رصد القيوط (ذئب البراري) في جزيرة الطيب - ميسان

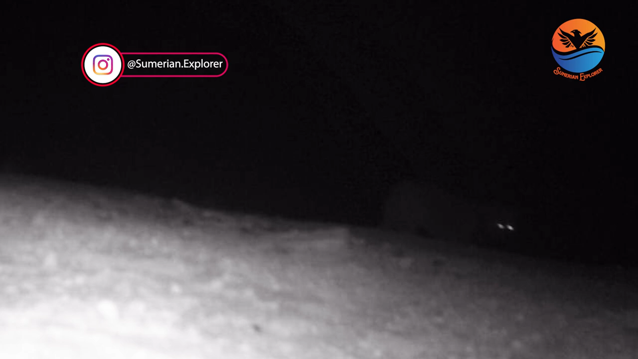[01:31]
لونه يختلف عن الذئب البري يكون ظهره بني
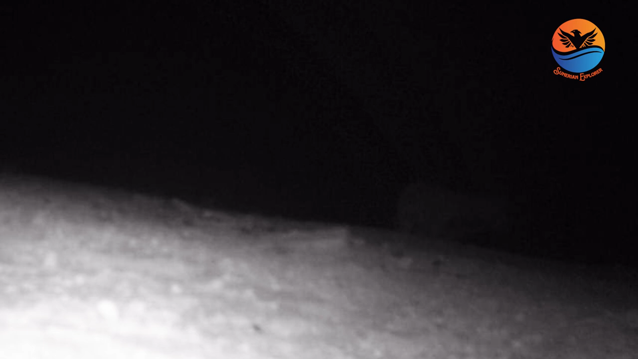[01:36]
او مائل الى البرتقالي بينما بطنه يكون لونها ابيض وراسه يكون اكبر من راس الذئب ها مثل ما شاهدون امامكم هسه هذا هو القيوط طبعا هو هم حيوان حذر بس اه ما يهجم على الانسان نادرا ما يهجم على الانسان الا بحالة الجوع الشديد
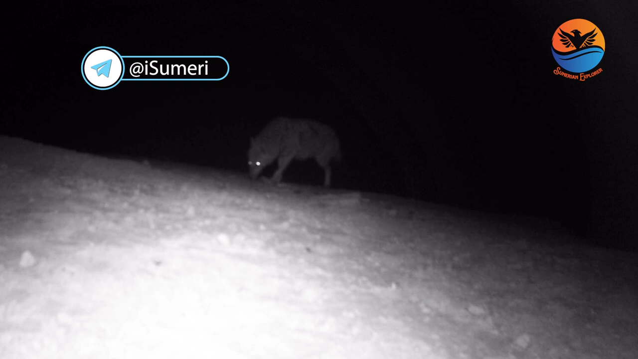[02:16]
وتحمل الانثى تقريبا من خمسة الى عشر جراء ومدة حملها من ستين الى سبعين يوم وفايدة القيوط وجودة بالبر هو يقضي على الفار والاجرادية اللي يتهاجم المناطق الزراعية يعني الناس اللي بالعمارة بالجزيرة او بعالي الغربية وبقية المناطق يعرفون فائدة القيوط يساعدهم بالقضاء على الاجرادية والقوارض اللي تهجم على
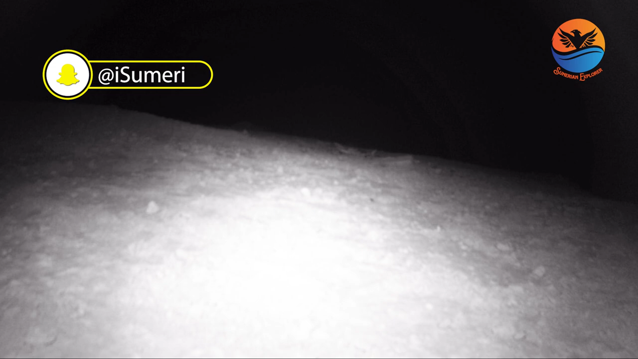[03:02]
محاصيلهم الزراعية بالمقطع الثاني انا ايضا مخلي واحدة من اللقطات انا مصور بيها يعني يجي انزوجه بنفس الوقت يصيدا طبعا حالة حالة ذيب ام حاسة شم عنده قوية
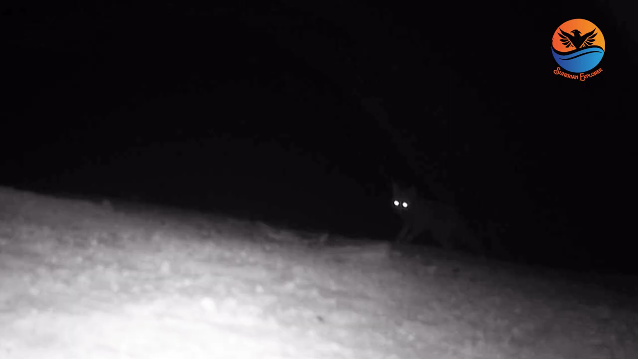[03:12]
وحاسة النظر ايضا قوية وحيوان حذر جدا
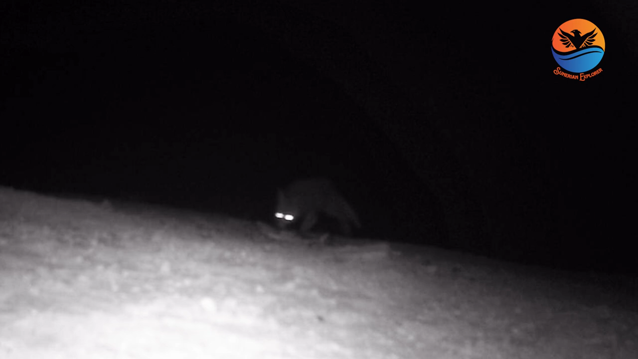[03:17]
بعد مقطع القيوط
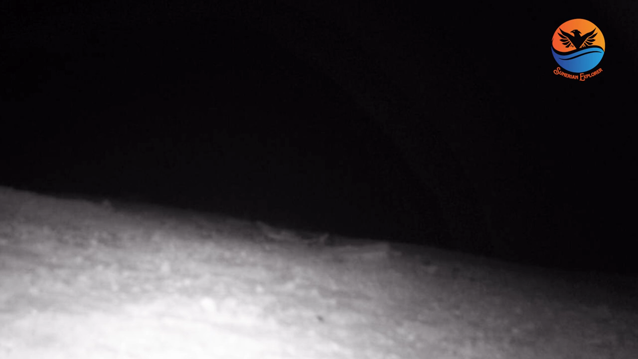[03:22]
يجي الواوي اللي احنا نسميه الحصني او اب الحصين ايضا ينتشر بها المنطقة بصورة كبيرة ومثل ما شاهدون امامكم الواوي يكون ذيلا اطول وحجمه اصغر ويصير ارفع من القيوط يعني رفيع وضعيف وحركته سريعة اسرع من القيوط الواوي او الحصني ايضا يتواجد بعدات كبيرة بالبادية